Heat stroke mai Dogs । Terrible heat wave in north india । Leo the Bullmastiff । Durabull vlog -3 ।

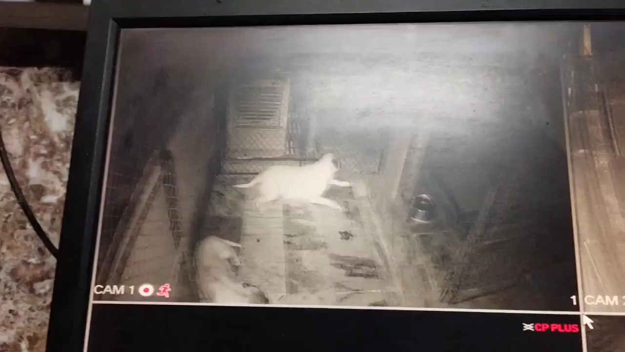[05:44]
किचन के अंदर हम अपने डॉग्स पर निगरानी रख सकते हैं, दो कैमरे लगे हुए हैं दोनों कैनल्स के अंदर।
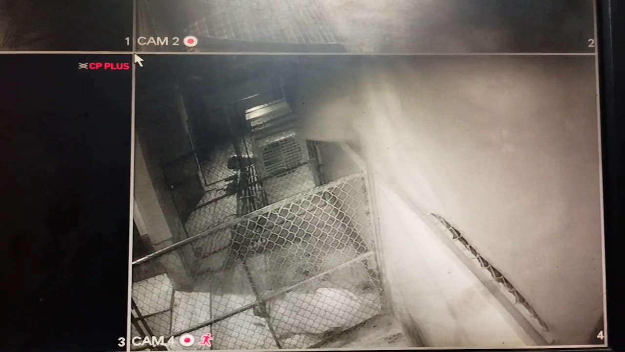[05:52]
अब बाई चांस अगर कूलर्स ना चल रहे हो या फिर कोई डिस्टर्बेंस हो छत के ऊपर,